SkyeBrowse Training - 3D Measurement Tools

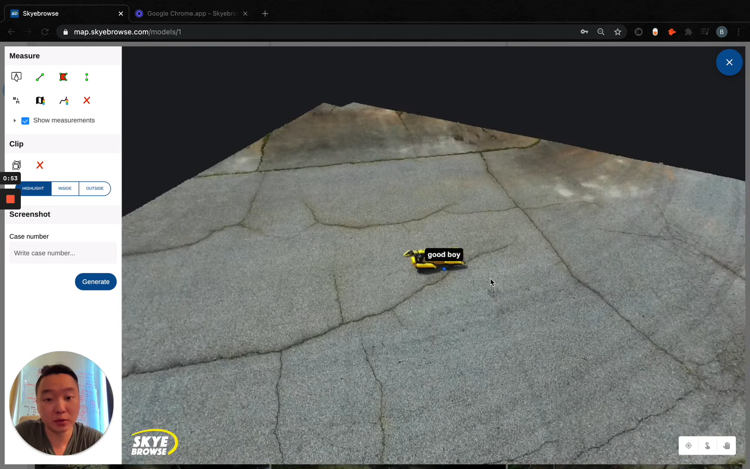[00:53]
So here is Spot right here, sitting down, laying down like a good boy.
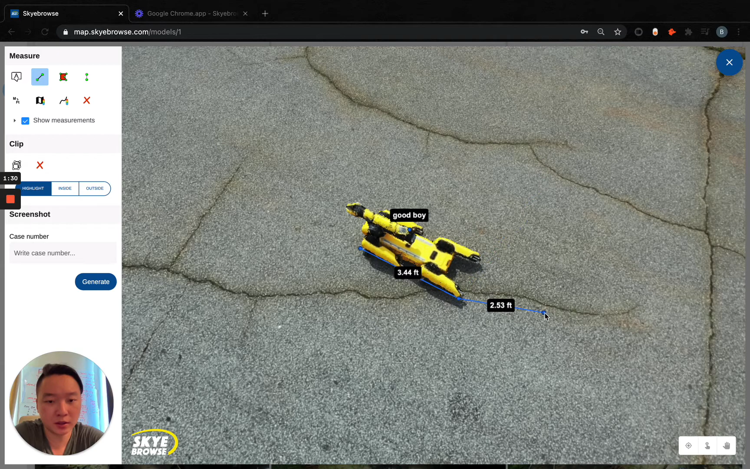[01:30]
In this case I'm just going to exit out.
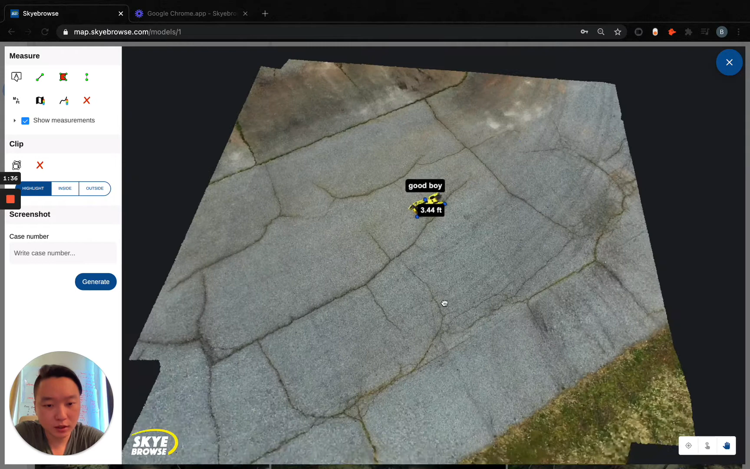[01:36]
After that you've got area. So with area it's the same exact workflow.
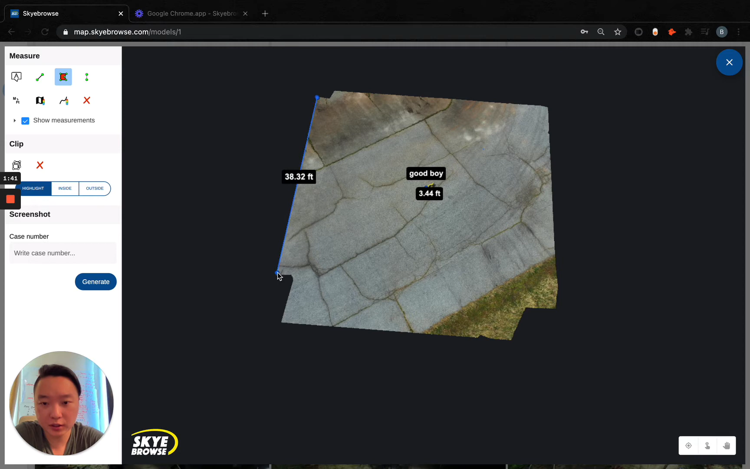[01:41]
You just left click, left click, just keep left clicking until you're done and then you right click out, now you've got the area of whatever area that you've selected as well. Height, wouldn't recommend it, it's not very accurate so we recommend using the profile panel and I'll talk a little bit more about this. This is our slope map tool and this gives you much better height than everything else.
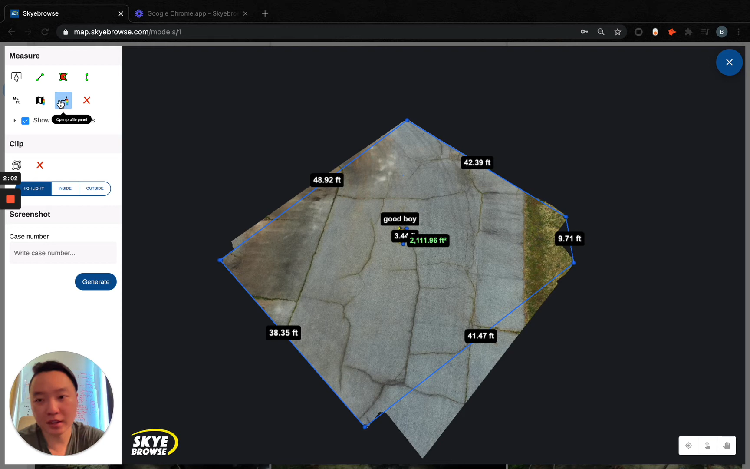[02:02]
Over here we've got a conversion so you can either switch between metric or imperial. Let's stick with imperial for now.
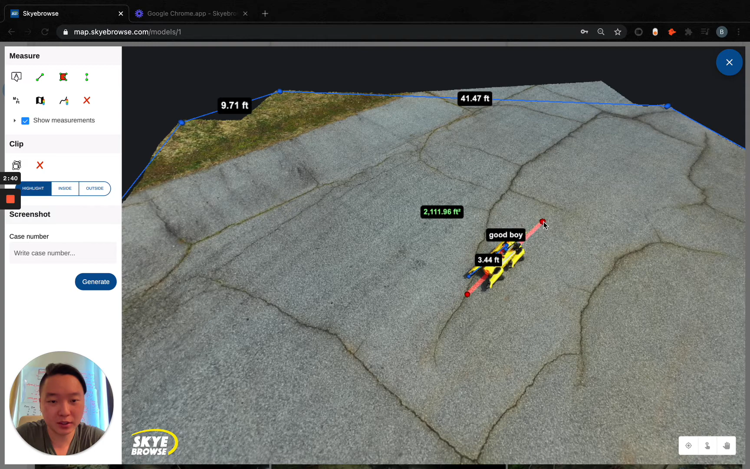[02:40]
left click, and right click out. Now you have the highest points of the 3D model and a nice little tool right here. So if you want to figure altitude or the height of spot right here you can do some quick mental So that's like 1.8 feet or so if my math is not wrong and this gives you a much better height approximation.
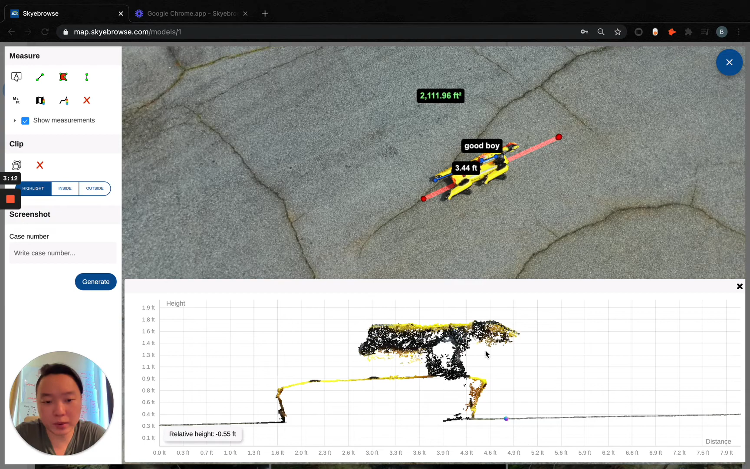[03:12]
It's only off by 1 or 2 inches right here because everything what these drones are using is relative. We can't get the exact height but you get a pretty good estimation of the height just right there of spot.
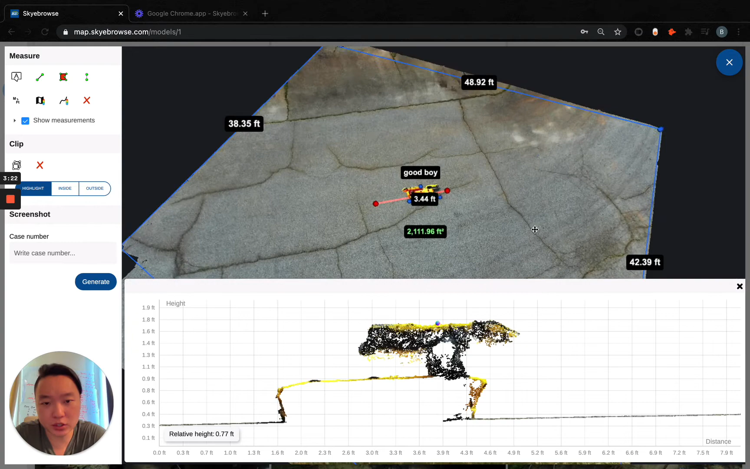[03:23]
To exit out you just press the X button. And of course going back to the slope map tool one thing before I forget is that you can move this in real time.
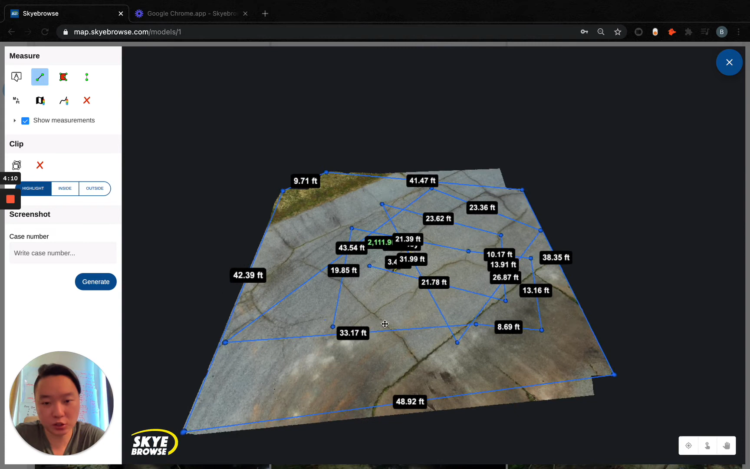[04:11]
What can you do? Well right here if you click the triangle and go into distance you can choose to hide or show certain measurements.
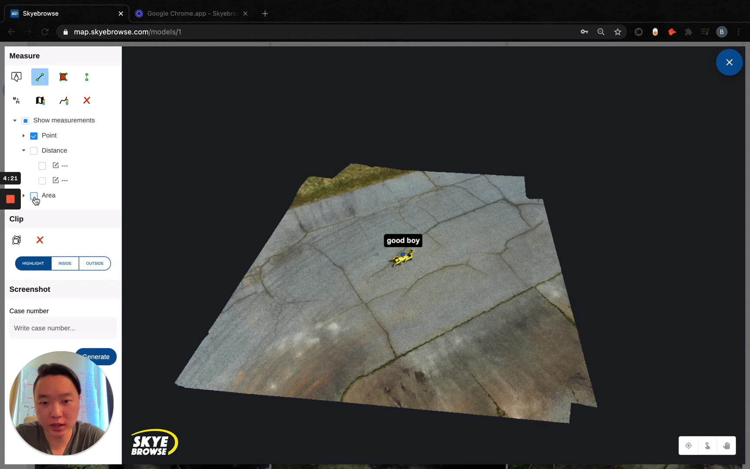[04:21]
If I want to hide the area just to show the good boy I can. Or if I only wanted the area I can just like that. Or if I wanted to hide all the measurements I can just by clicking these boxes.
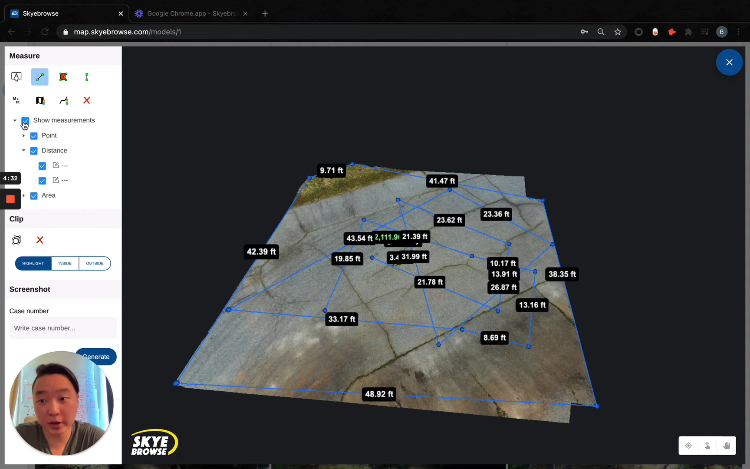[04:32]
Or if you want to delete the measurements you have a few options of doing so. You can delete by hovering over the point and I'll delete either the entire point.
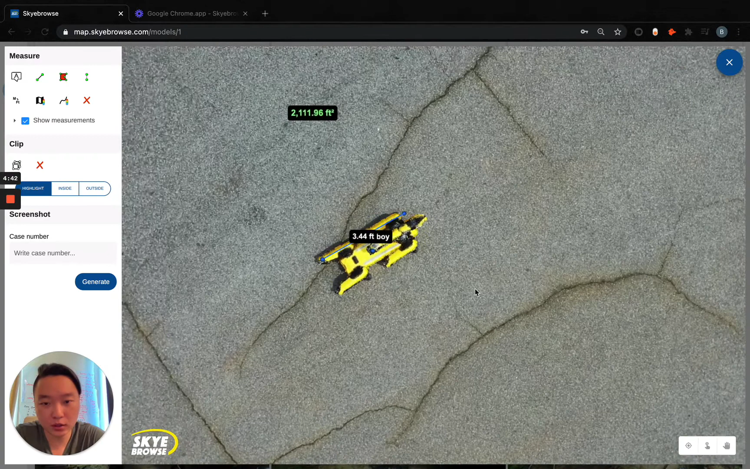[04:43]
Or if you wanted to delete just one point right here this point on the left corner you can as well just like that. Or if you want to just clear the scene you can do that as well.
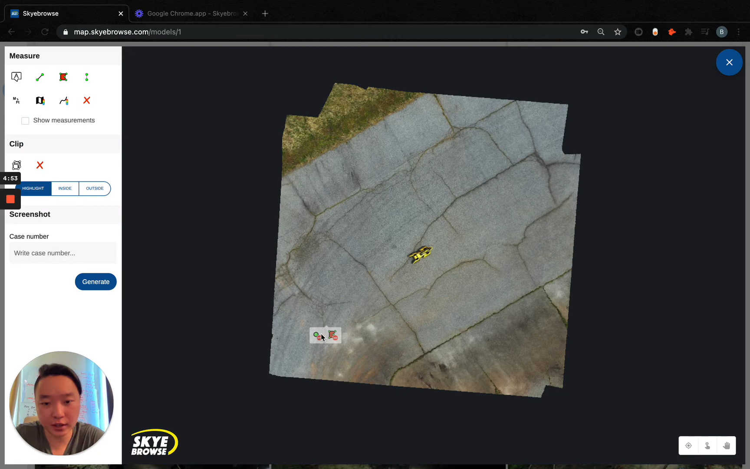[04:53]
The clipping tool is really cool.
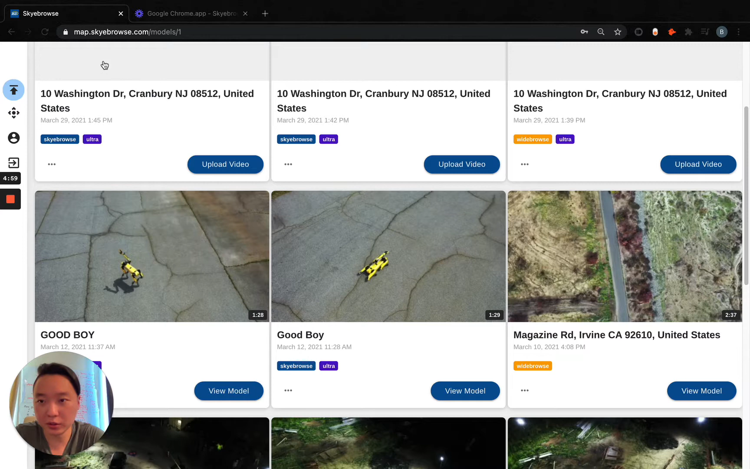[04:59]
I'm going to go to a different 3D model and show you a real life use case of clipping right here.
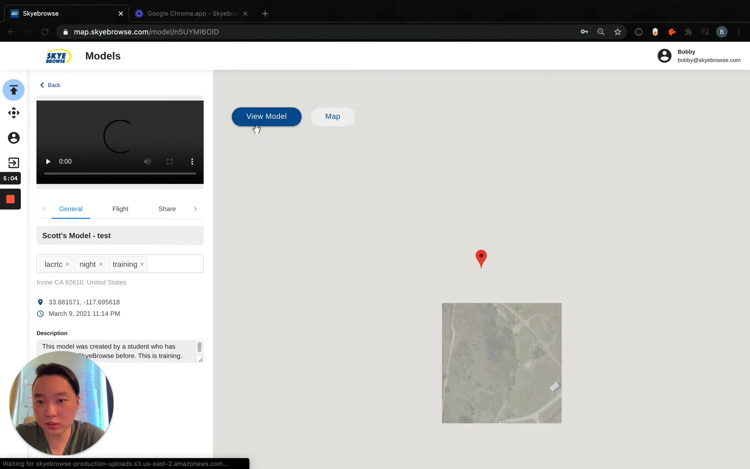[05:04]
So this is an officer involved shooting. And if you wanted to get say the cross section of the car it's an isolation tool.
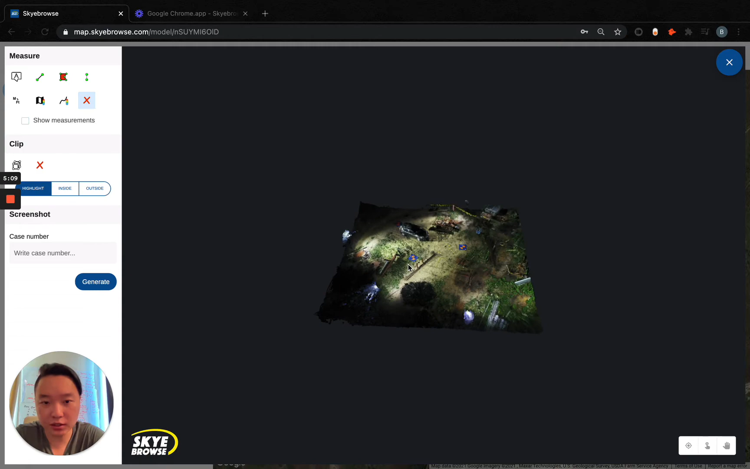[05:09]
So this allows you to go into the scene right here click clip and whatever is highlighted will get clipped.
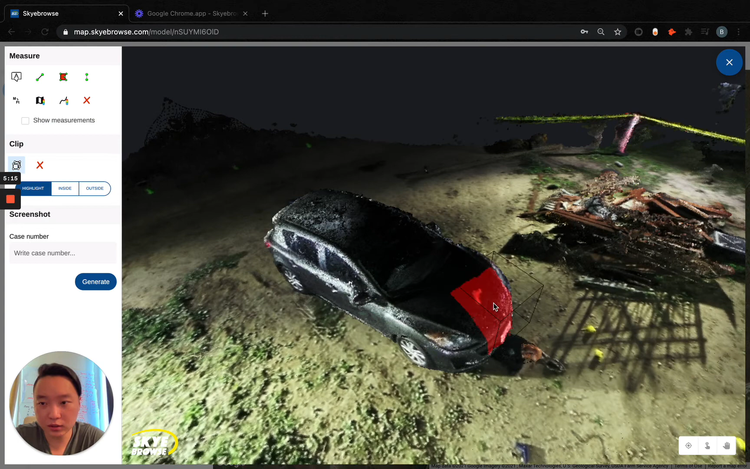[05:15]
So you can zoom out to make the box a little bigger.
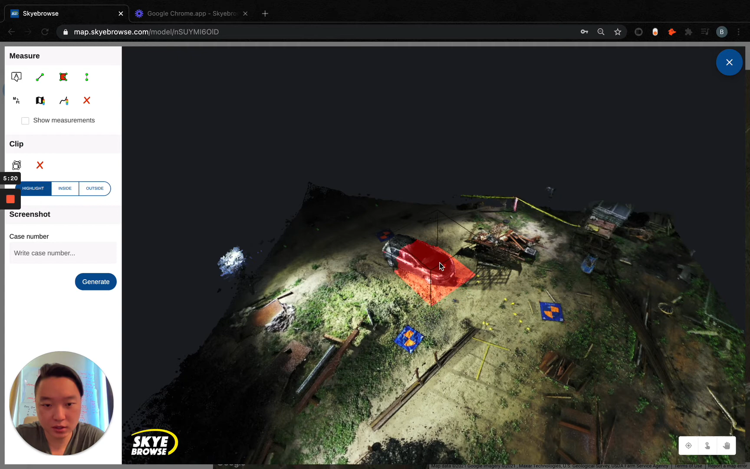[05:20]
So in this case let's clip up until the mannequin right there. And afterwards you can click inside which only shows that cross section of the car.
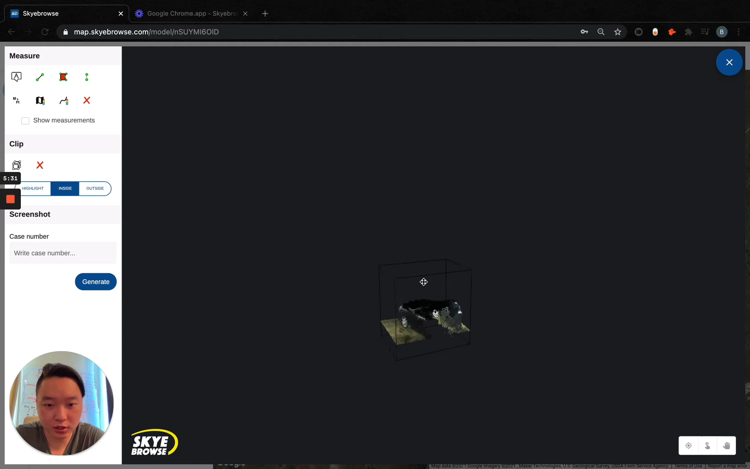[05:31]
This really helps you focus on the scene because you already have the 3D model of the scene.